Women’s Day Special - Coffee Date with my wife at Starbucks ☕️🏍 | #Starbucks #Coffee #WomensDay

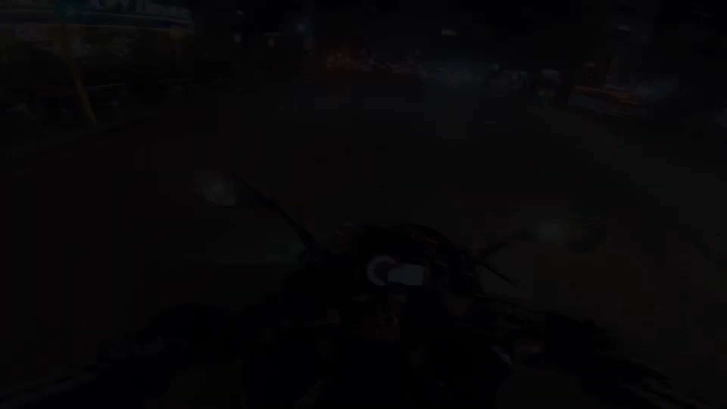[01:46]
So we are going towards Club Road and ये है हमारे West Delhi का Las Vegas,
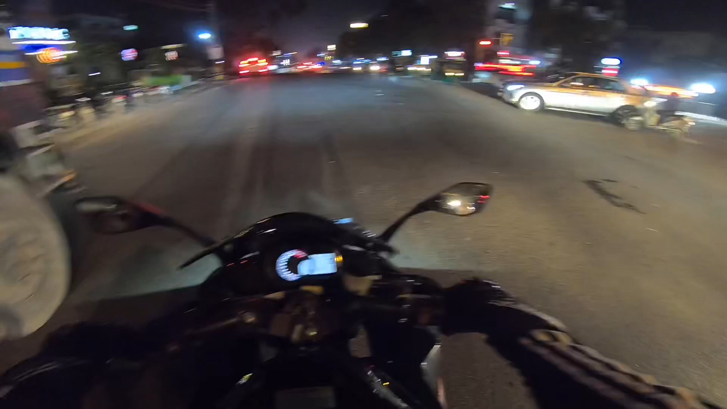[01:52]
भरा रहता है हर वक्त, मुझे already लग रहा है कि traffic build-up हुआ पड़ा है।
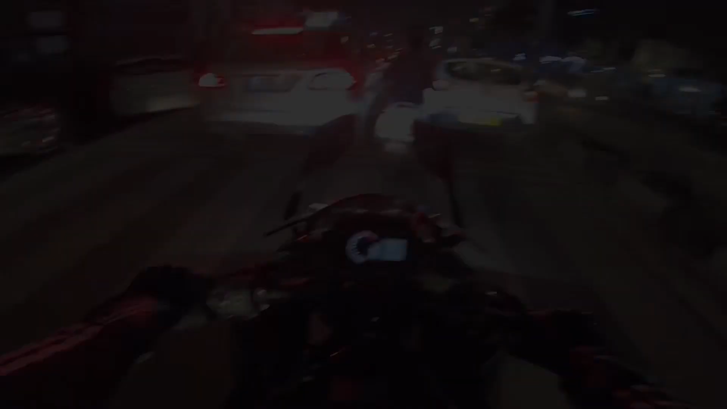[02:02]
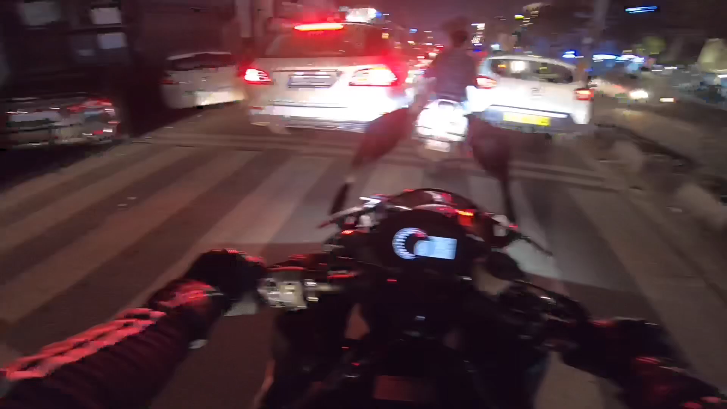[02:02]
It's almost 10 p.m. right now and traffic की हालत देख लो।